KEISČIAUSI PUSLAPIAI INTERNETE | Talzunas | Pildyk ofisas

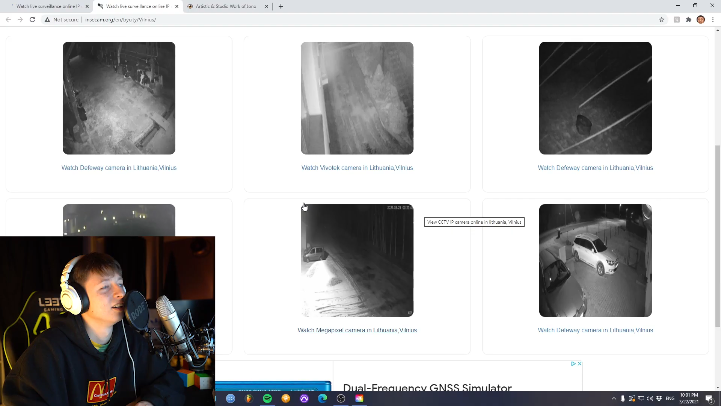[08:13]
Žiūrėkit, karves galiu matyt kažkieno. Čia legalų išvis šitas dalykas. Čia tūlikas? Palaka.
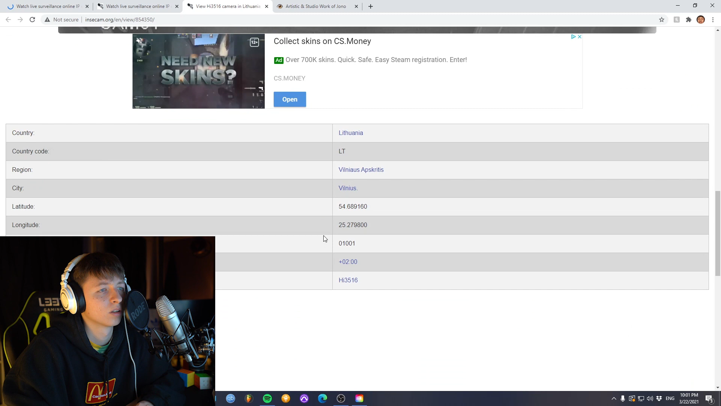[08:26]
Aš galiu kažkieno namų kiemas.
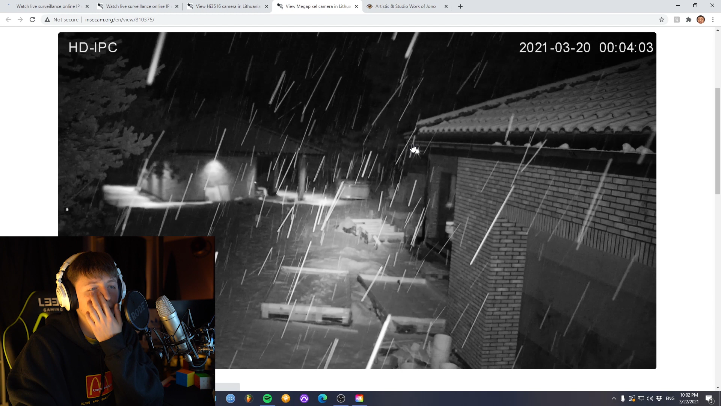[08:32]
Taip ir stebė ir žiūri kiemą kažkieno. Kad sninga dabar tai akurat. Aš apakės, kad toks dalykas egzistuoja.